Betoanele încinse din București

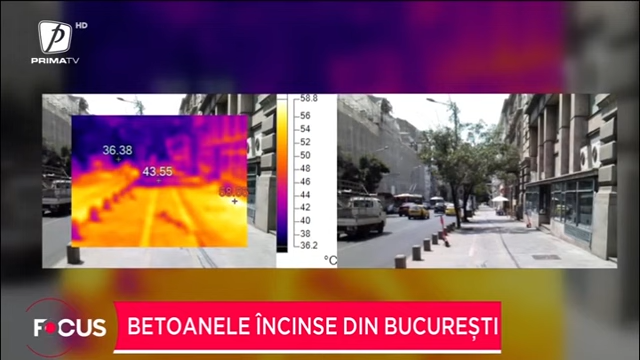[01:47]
On screen: scale top 58.8°C, scale bottom 36.2°C
Asociația Străzi pentru Oameni a măsurat cu o cameră cu termoviziune mai multe puncte importante.
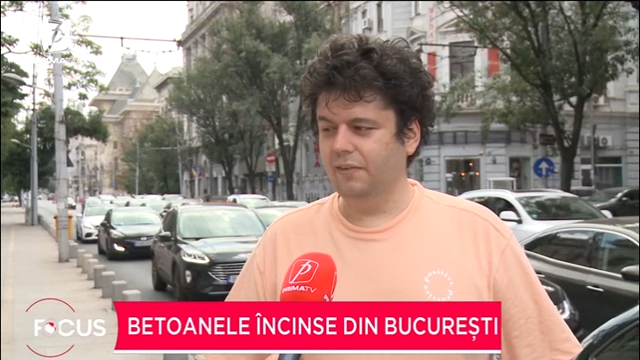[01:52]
Noi am vrut să aflăm cât de cald poate să devină bulevarul ăsta în perioada asta de vară caniculară și ne-am dus la Universitatea București, unde într-adevăr am găsit o suprafață neagră la 72 de grade.
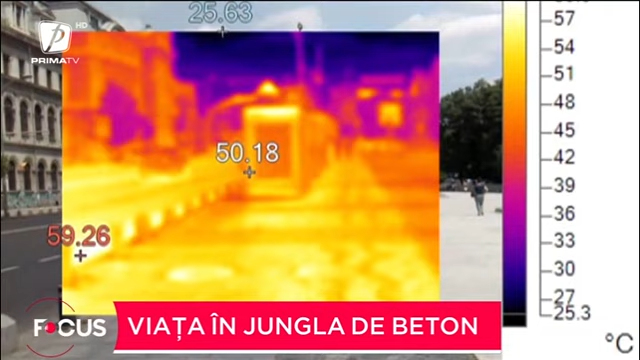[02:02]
On screen: scale bottom 25.3°C
Apoi am mers pe bulevard în piața universității și înspre cercul militar
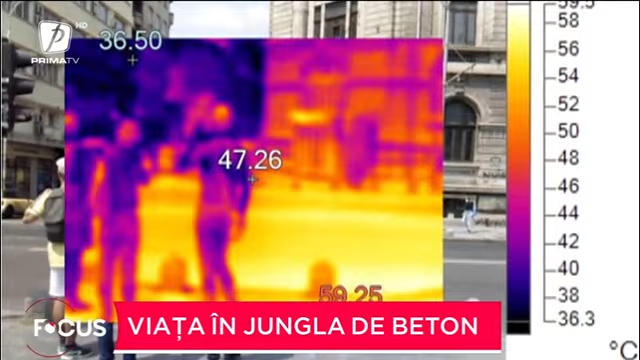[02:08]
și în medie temperaturile erau între 50 și 60 de grade la soare.